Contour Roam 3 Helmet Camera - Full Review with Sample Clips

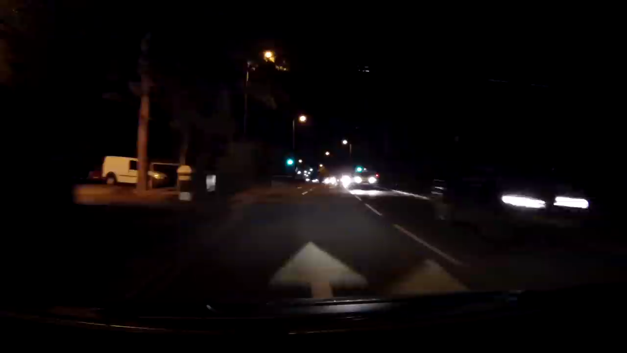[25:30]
motorcycling to work done in the dark unfortunately now this is what it looks like in the car I put both the two and the three side by side and to be honest I'm not that impressed earlier on I thought it had resolved the low light problems it looked okay in the print works but out
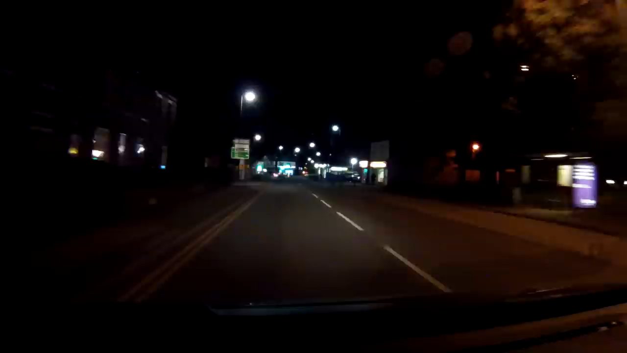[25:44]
on the road it just seems too dark and this is with the settings set for the low light you can see on the right the contour 2
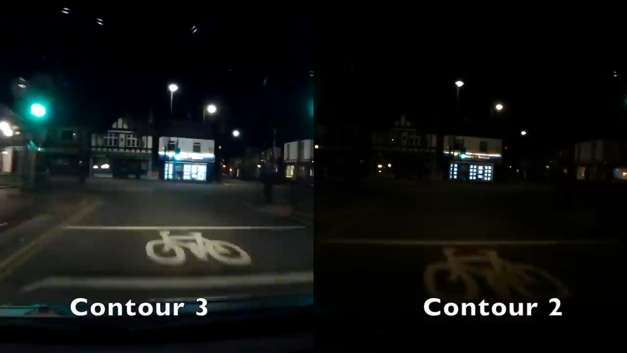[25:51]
how dark that was contour 3 definitely an improvement on that but I've bought dash cams over the last year that cost perhaps a quarter or a fifth of the price of this camera that give a much better low light performance than this it feels very much like the contour 3 is still using old technology maybe when they brought the company back they didn't